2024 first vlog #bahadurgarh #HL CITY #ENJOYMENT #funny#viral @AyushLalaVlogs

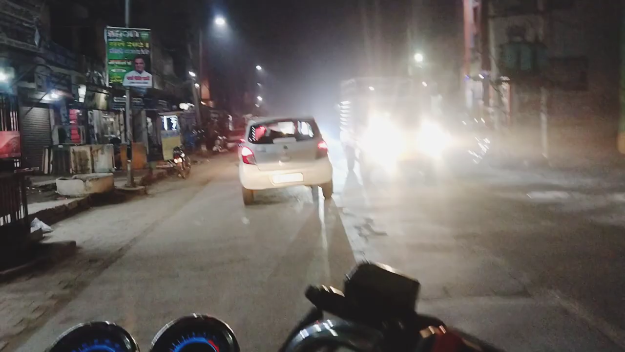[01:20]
एचएल सिटी सीधा ये रास्ता है, कोई भाई बहादुरगढ़ में आता है जज्जर रोड से या तो बादी रोड से
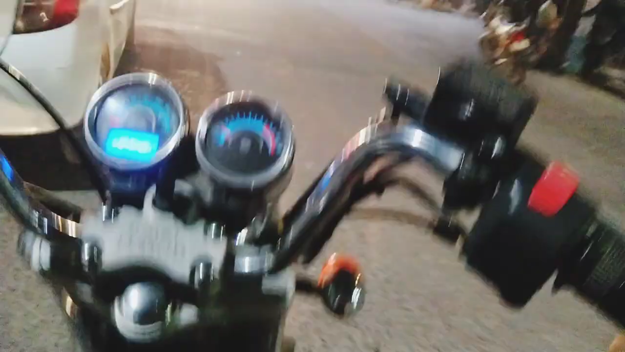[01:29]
एचएल सिटी जाना चाहता है
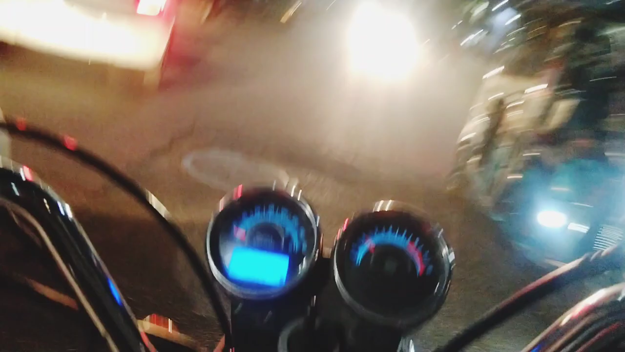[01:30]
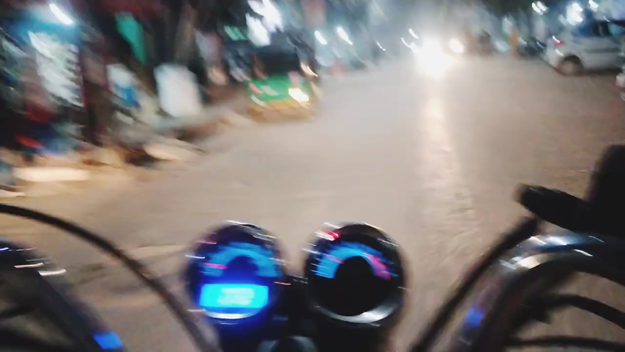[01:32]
तो यहाँ से जा सकता है,
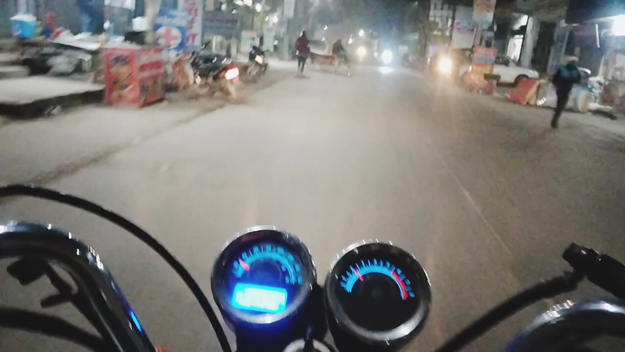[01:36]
सीधा रास्ता पहुँचता है ये नए गांव पे, उसके बाद नए गांव से राइट।
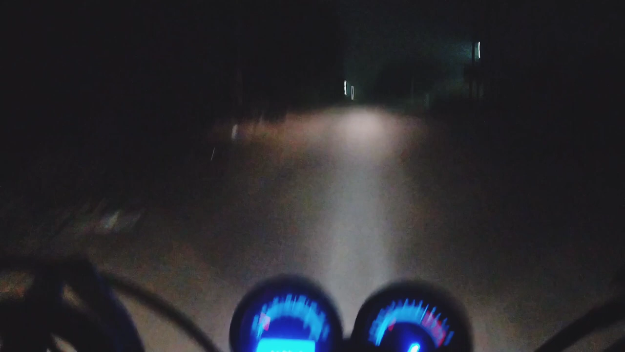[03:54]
ये जगह है पूरी सुनसान ठीक है ना, यहाँ लूटपाट का डर लगा रहता है क्योंकि यहाँ है नहीं कोई, ना इंसान ना इंसान की जात, तो इस मारे कोई भी आजकल बहादुरगढ़ में भी लूटपाट बहुत ज़्यादा होने लग रही है, तो अपना सेफ में चलता हूँ,